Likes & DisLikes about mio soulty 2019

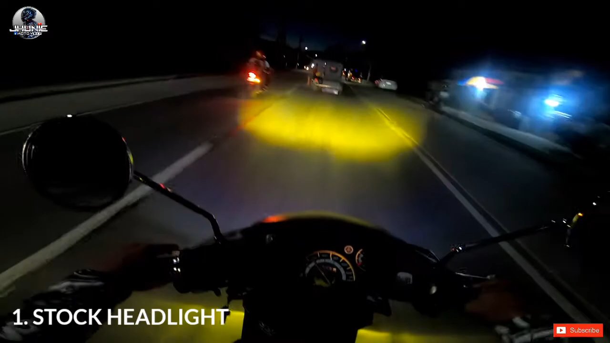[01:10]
kaya yan kung napapansin nyo is nakamini driving light ako kasi pag ganito pumunta kami sa kanila is
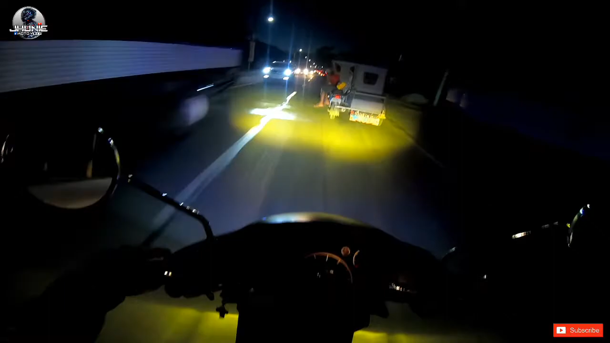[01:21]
talagang hindi hindi klaro yung kalsada bali ngayon guys is nakaled lang ako naka LED ako na poor LED para hindi rin sya ano ganun kamaksaya yung battery tapos syempre sinamahan ko na rin ng mini driving light para mas klaro yung